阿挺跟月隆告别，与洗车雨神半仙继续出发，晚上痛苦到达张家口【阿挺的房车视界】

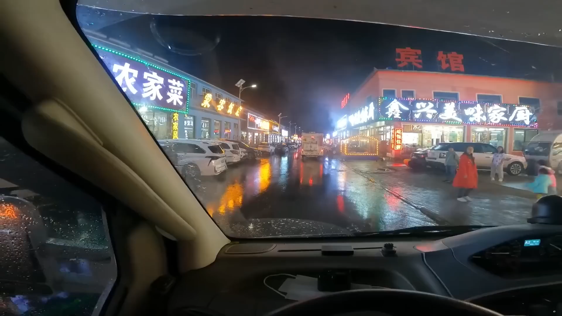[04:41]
好了甲哥呢住姐店去了我跟月龙呢去找住手地马上就到这里应该是这里最重要的地方你想想不到这是一个这是在一个草原里面草原里面的一个小镇全都是吃喝玩乐基本上全吃了全吃饭的地方一年就做这几个月生意吧两
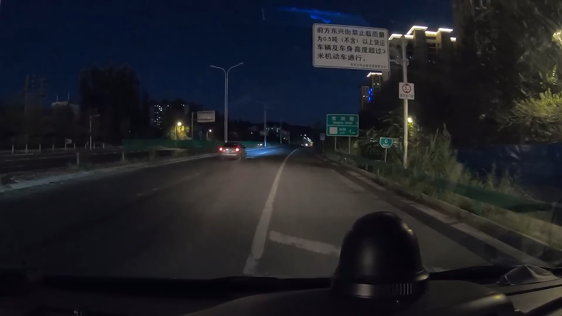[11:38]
那你能过去好吗我不知道我得看一下记住啊看这边前面又有一个三米的限高杆我
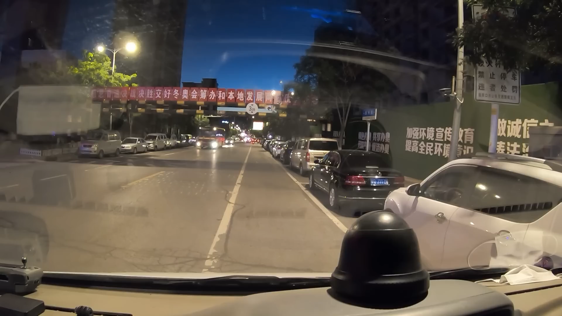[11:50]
发现这边只要是进城区好吧都会有限高哦呦
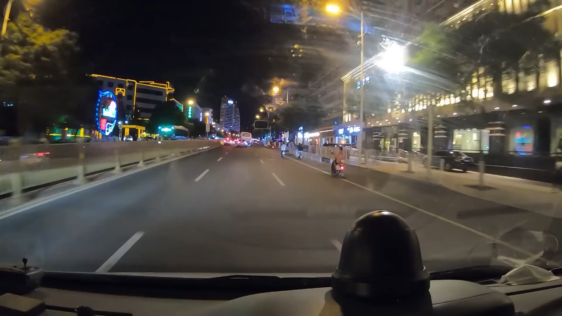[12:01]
去找贾哥八公里的路我要开将近半个小时他找好了注射点现在开过去普通的小车导航呢在加车导航是用不了啊加车导航市市区里面全是限高全是各种各样的限高
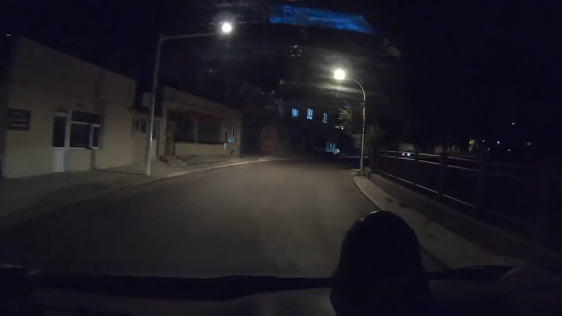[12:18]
哎呀终于快到了哈顶活生生从市中心开到了张家口的小山村里面
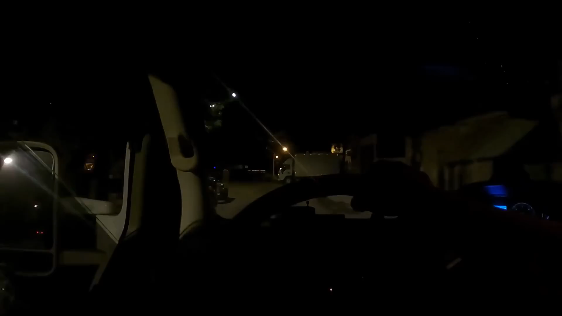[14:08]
边停房车啊注册点很难很难找我们找了好多
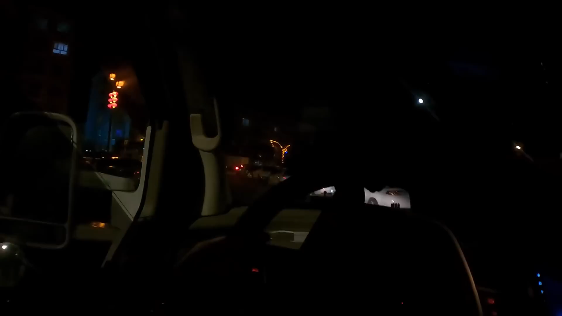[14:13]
个都不行啊咱们两辆车把车停好了看停在这个位置后面是一个山头后面是一个山头子上面还拉着网免得东西砸下来